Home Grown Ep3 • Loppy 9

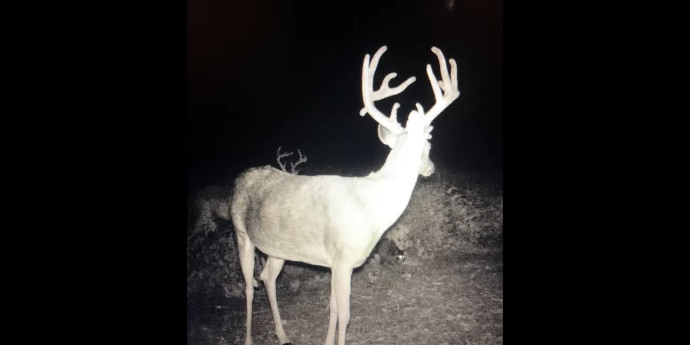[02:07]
He's a real old buck that you know spends time for a little while.